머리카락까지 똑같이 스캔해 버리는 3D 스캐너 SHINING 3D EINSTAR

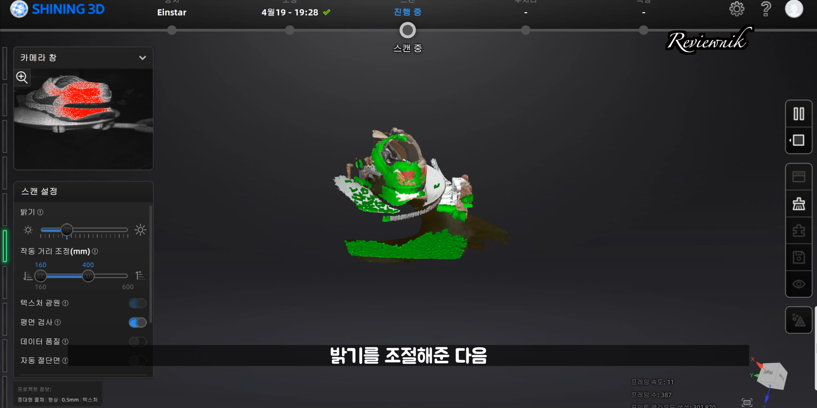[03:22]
왼쪽 상단의 미리 보기 화면에서 붉은색으로 표시되기 직전까지 밝기를 조절해준 다음 가운데 버튼을 다시 한번 클릭하면 스캔이 시작됩니다.
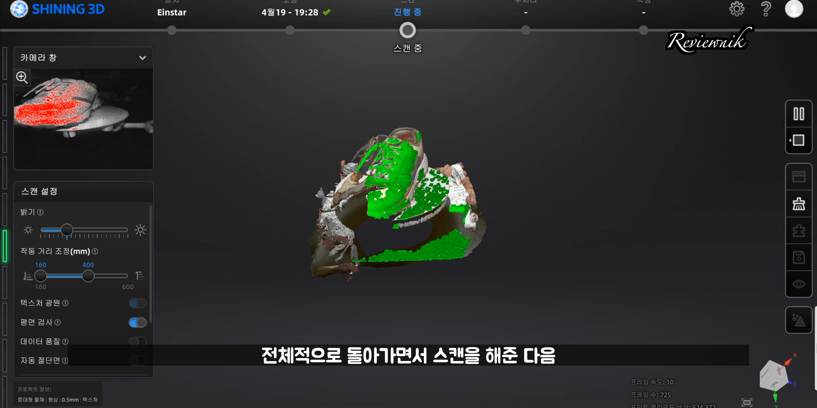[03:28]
전체적으로 돌아가면서 스캔을 해준 다음 불필요한 부분은 제거를 해주시면 되는데요.